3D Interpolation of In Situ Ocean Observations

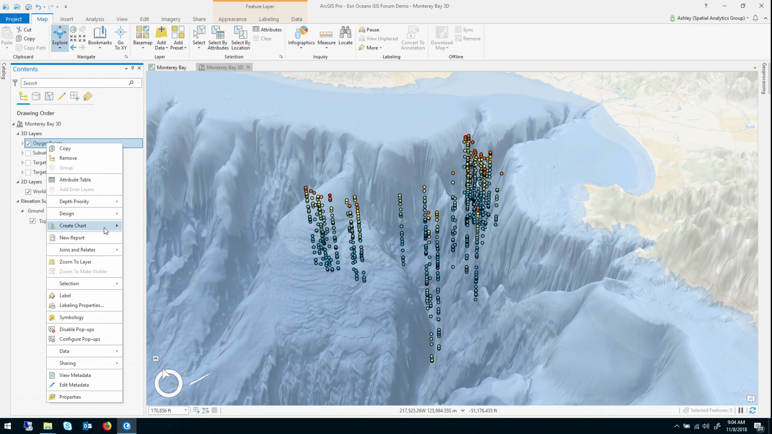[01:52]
So our goal at the end of the day is to create a 3D prediction surface or a 3D prediction model that can interpolate dissolved oxygen everywhere within this region. But the first thing we want to do, we want to explore the data a little bit. So let's go ahead and let's create a histogram just to take a look at the distribution of these points.
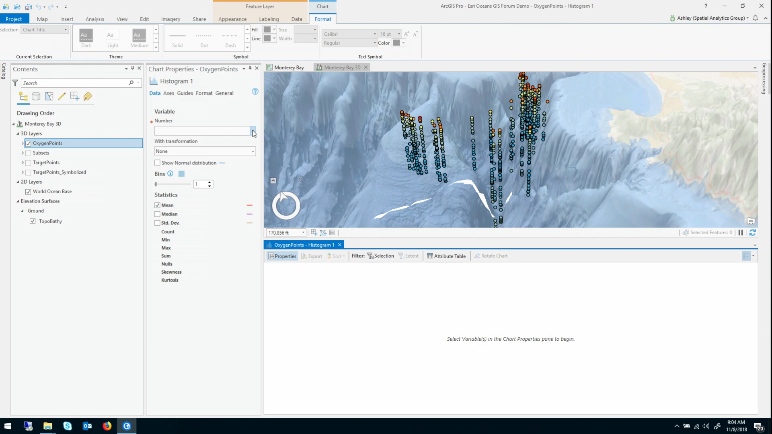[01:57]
And give it the field. So looking at the the summary statistics, there were 809 points. The average measurement was 1.3 and they ranged from 0.14 up to 6.77. Looking at the distribution, it's heavily right skewed with most of the largest oxygen measurements being at the surface, and the lower ones actually tending to be sort of in the middle of these vertical columns.
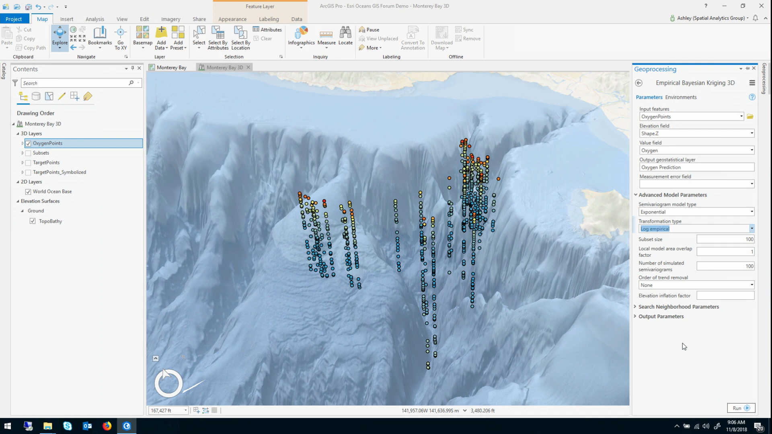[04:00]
And the way it does that is actually building models on small subsets of the data, building local models and then merging them together. So I just want to do a quick visualization of what these subsets actually look like for this data. It's a little easier to see if I turn off the base map.
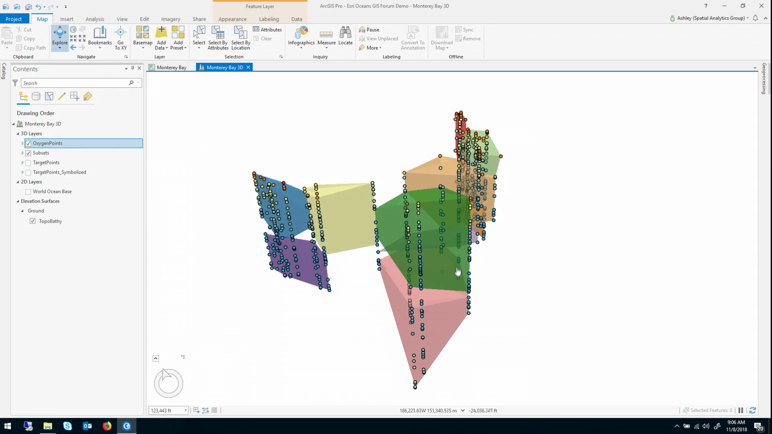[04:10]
So this is how EBK actually partitions this data into subsets, just little convex holes around.
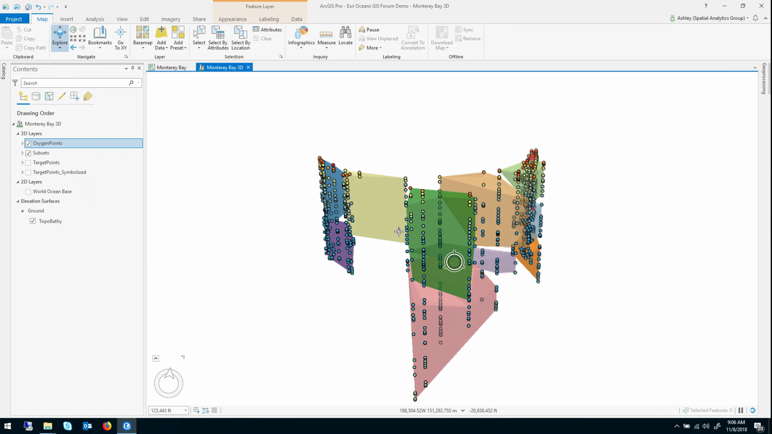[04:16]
So as you can see, it's a pretty reasonable partitioning.
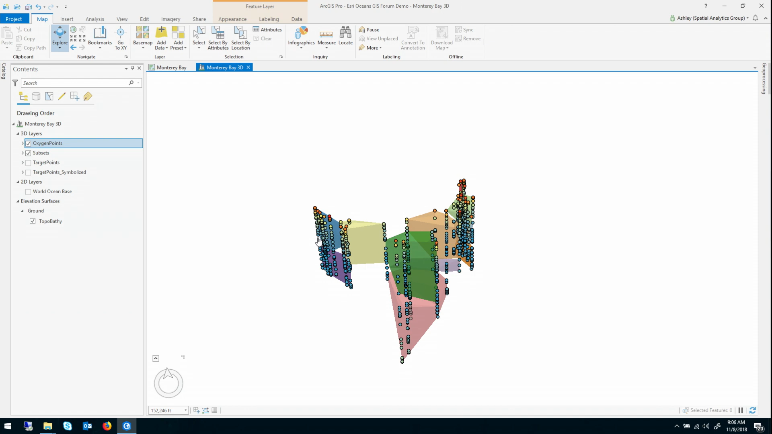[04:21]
And again, this is where all of the local estimation is going to be done. So you have control in the tool over how many points will be in each subset, how much the subsets will overlap each other, and then how many local models will be simulated in each of those subsets. So these next two parameters, these are actually unique to 3D interpolation,
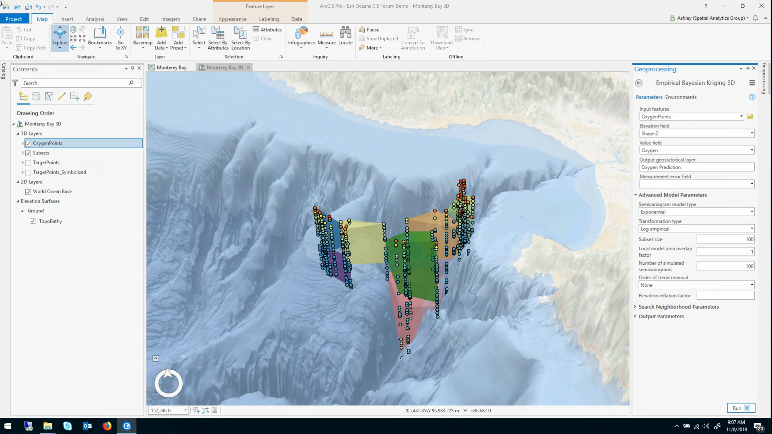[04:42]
and they're designed to solve one of the hardest aspects of interpolation in 3D. And that's that the data tends to change much more rapidly vertically than it does horizontally. And that causes big problems for a lot of interpolation algorithms. So if you look at the data, the oxygen is relative to the region. It's relatively constant along the same elevation, but it drops rapidly as the elevation decreases, and then actually comes back up a little again. So not only is it changing rapidly, it's also changing very consistently.